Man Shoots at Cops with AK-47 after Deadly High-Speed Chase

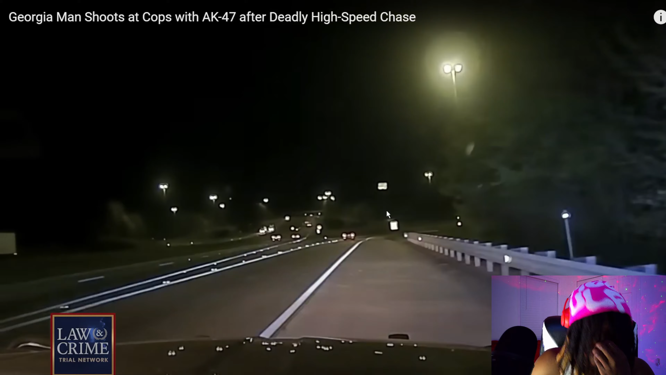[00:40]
We're now getting a first-hand look at a Georgia car chase turned shootout That left multiple officers injured, one suspect killed Ay, man, he pointing the blick out the window Lifetime prison sentence
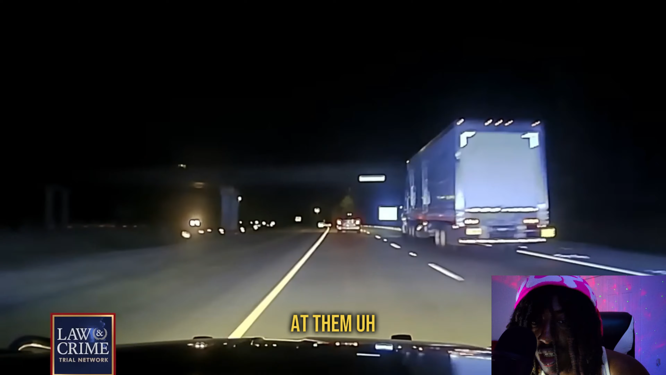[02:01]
Hey, I don't know what they be having under them hoods of them state trooper vehicles But, man, them bitches be running
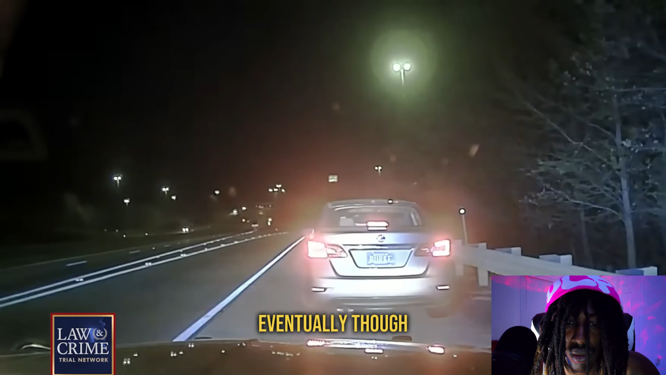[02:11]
Eventually, though, the car pulls to the side of the road What is bro listening to, bro?
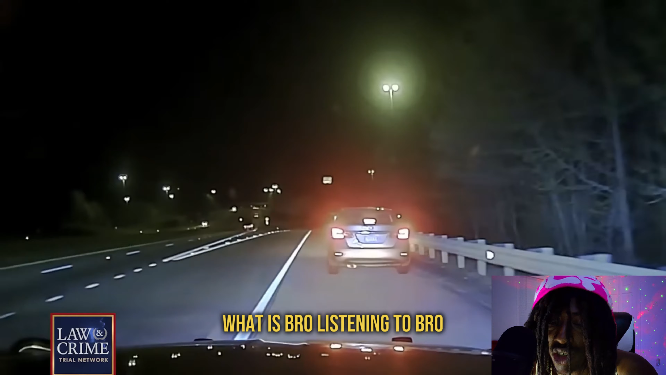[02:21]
You listening to some hard rock Hard rock country music or something But when the trooper gets out to approach the Nissan It speeds off
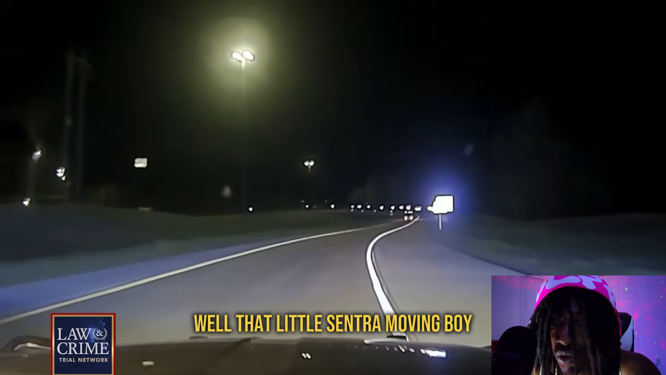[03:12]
And he ran red light and all
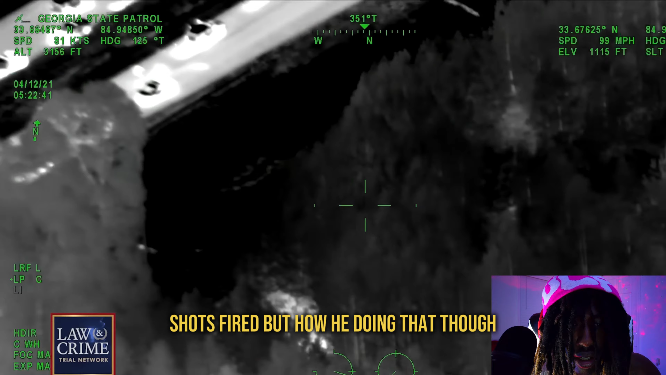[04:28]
But how he doing that, though? Like, how he in the driver's seat Pointing the gun out the window
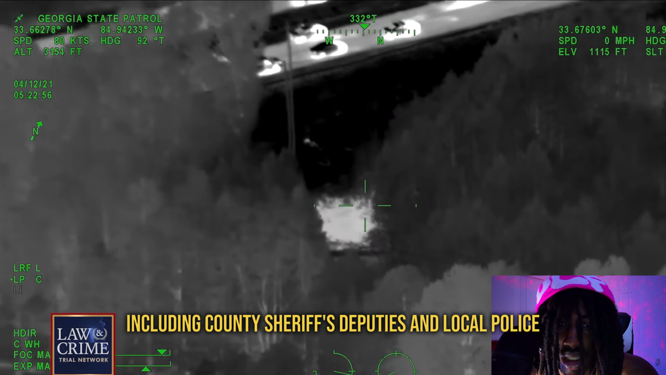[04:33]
That nigga Houdini Hey, what's going on right here?
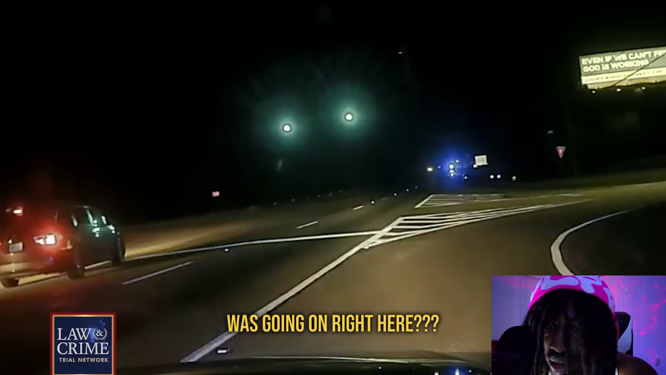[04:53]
Dash Camera Video from other first
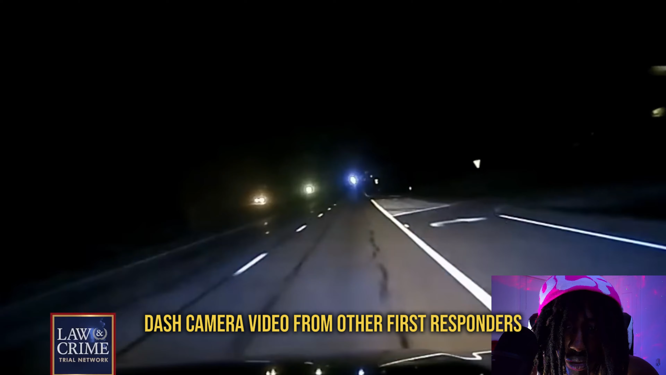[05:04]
responders Shows them joined together In the search for Shelton and his cousin Oh, they trying to find her right now Dang, y'all done lost to Sentra, bruh
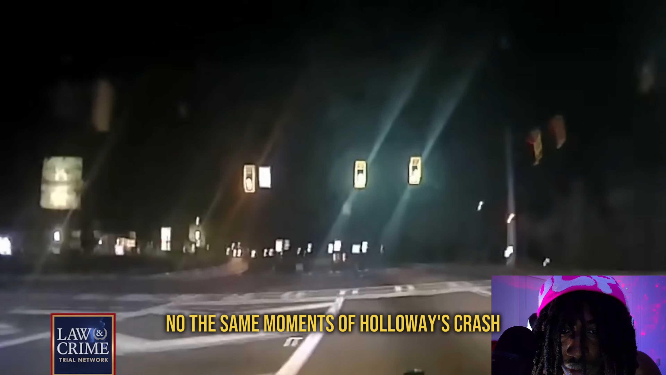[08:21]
No These same moments of Holloway's crash Were also captured by another officer's dash camera Hey, he's sending that boy to the gulag 10-4, I'll get a 10-3, 10-33
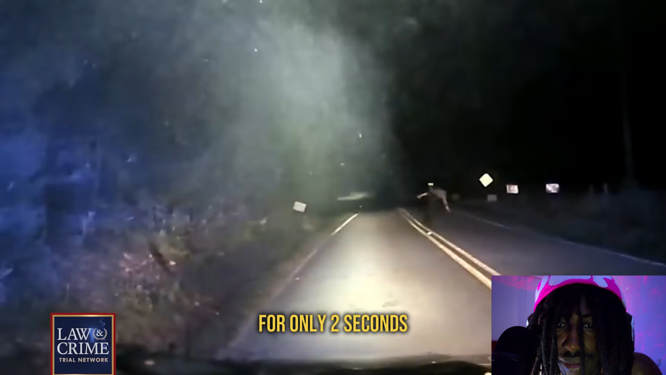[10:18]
Hey, keep the flashlight off, fam For only two seconds A suspect is seen in front of the squad car Gun in hand Officer Gordy's body That boy look like Sasquatch with the gun With the AK-47 in his hand